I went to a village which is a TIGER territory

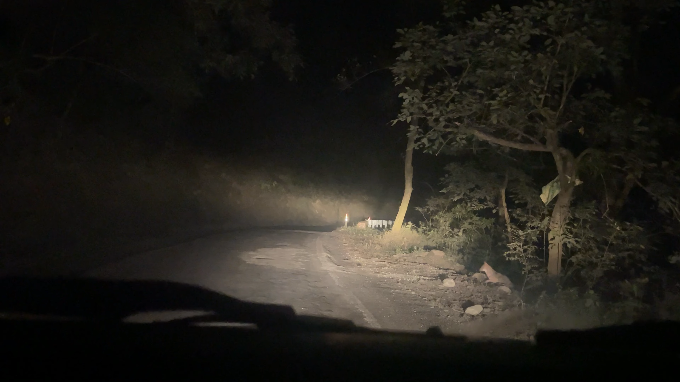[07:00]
a lot of times these wildlives falls victim to the speeding cars so it is my heartfelt request to all of you please do not speed while driving in the forested areas